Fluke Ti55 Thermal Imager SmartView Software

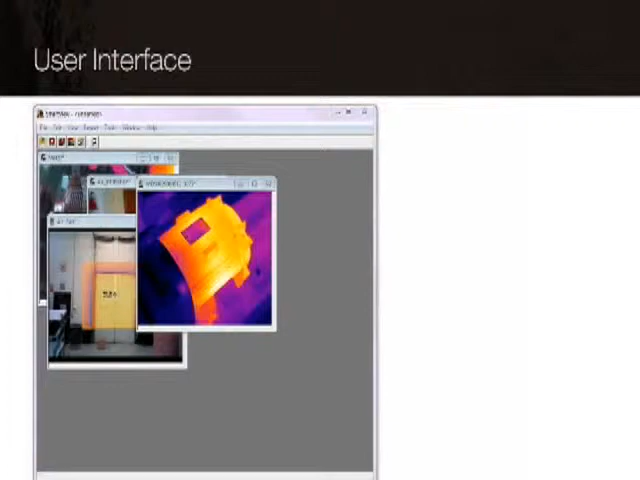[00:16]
With SmartView, you can organize and analyze your captured images.
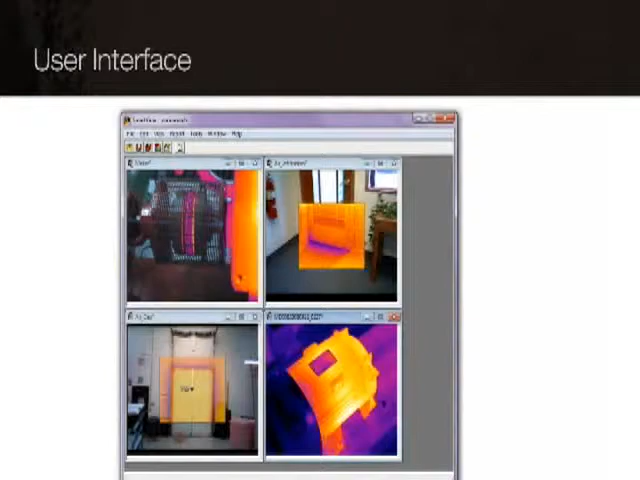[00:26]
Images can also be linked for comparison and analysis. The SmartView image editor allows
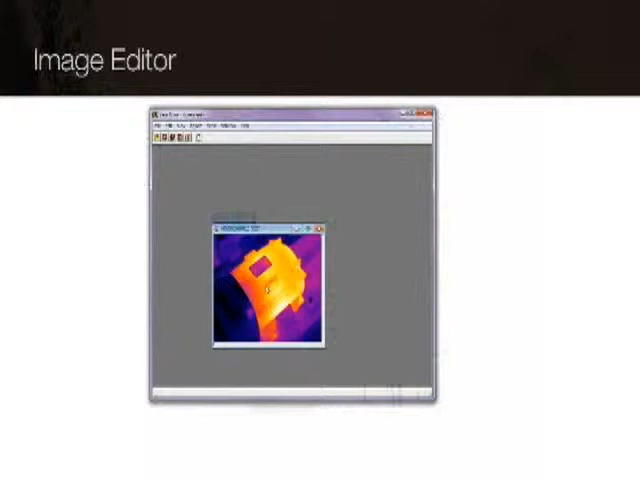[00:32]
you to adjust your thermal image to more effectively display important details.
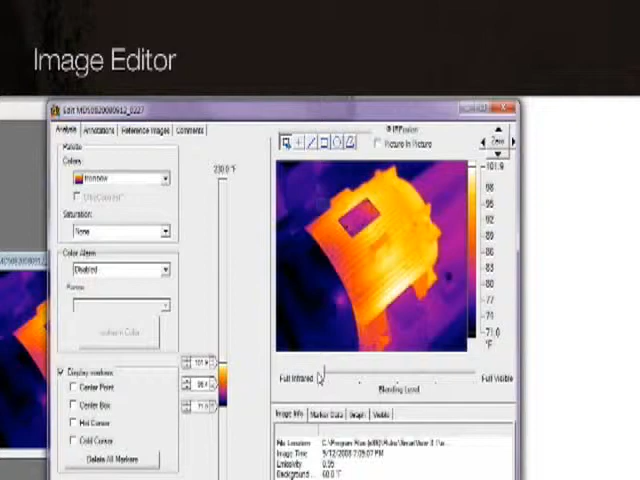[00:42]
Draw a line across an image and create a graph showing temperatures along that line, including annotations, data markers, and reference images for comparison.